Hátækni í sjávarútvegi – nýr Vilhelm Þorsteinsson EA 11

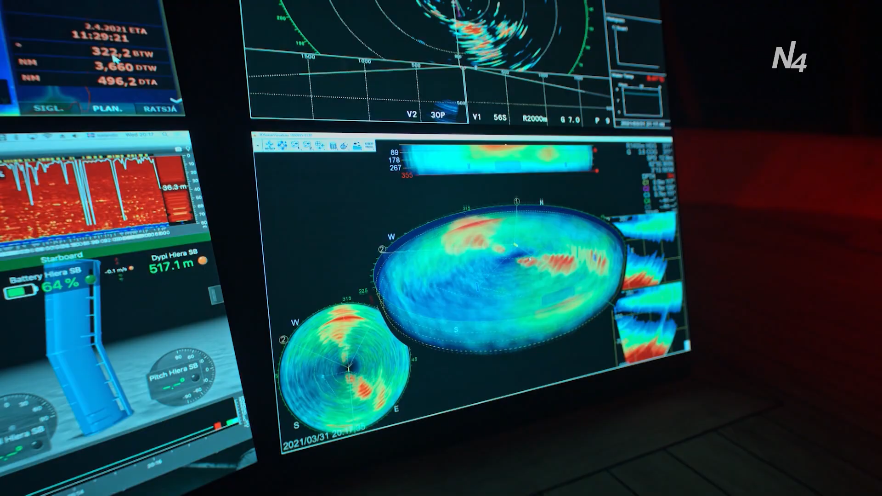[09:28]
við erum með þefundagreina mælir sem er með makil og síld sem við eigum að geta síðarkvart er.
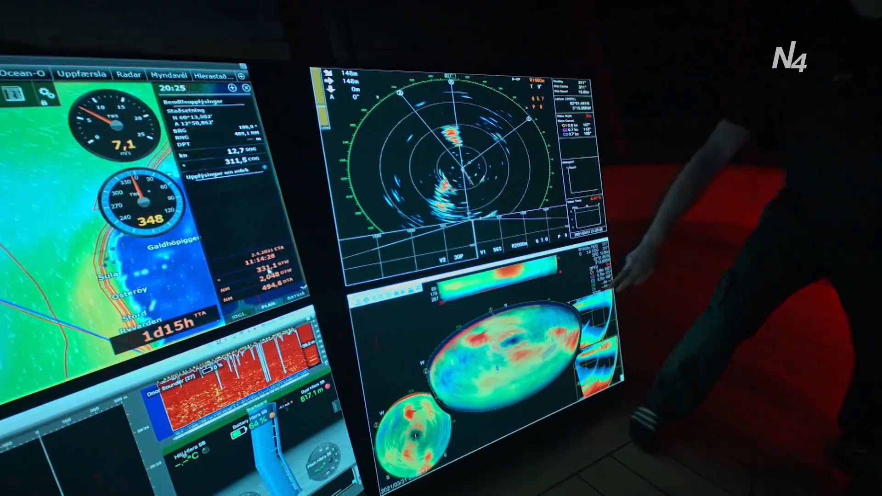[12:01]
með skipstjórum og öðrum í áhöfninni. Það eru nýjar hetsjár.
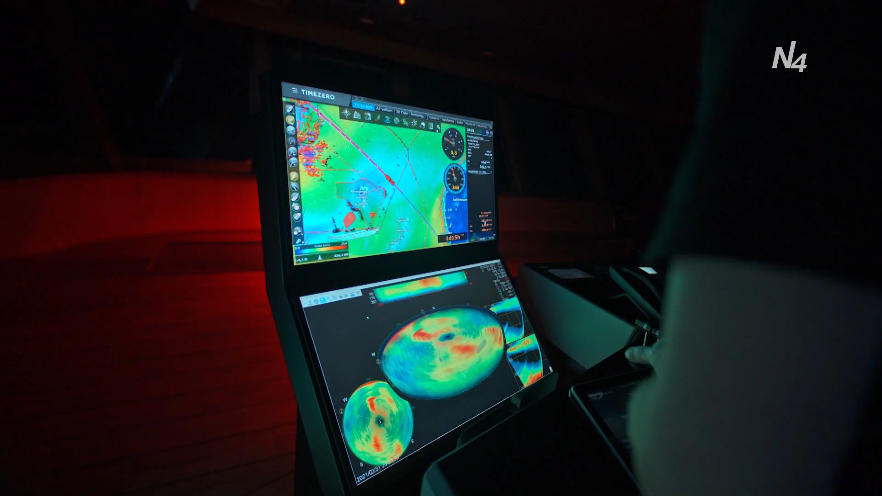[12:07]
Það eru þrír sónarar til til að nýjir.
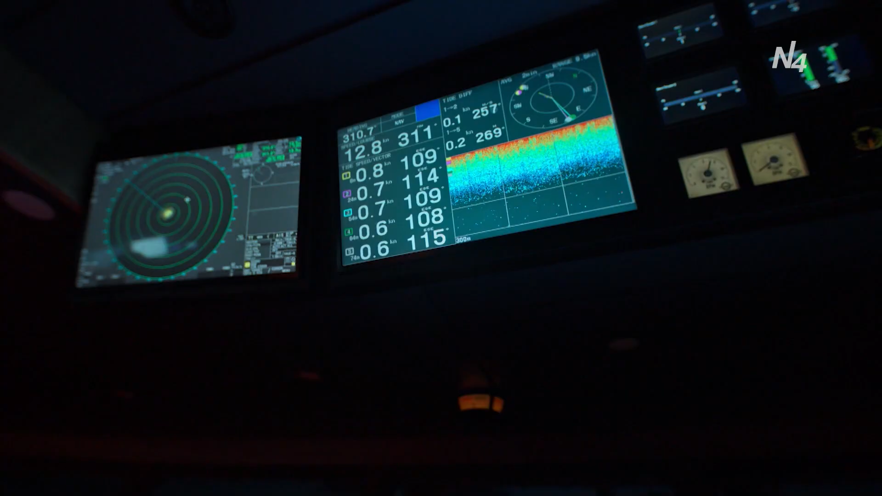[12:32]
Þannig að við erum með, til dæmis íðarskip, erum við með sex tíðnir og líka þrívita mæla.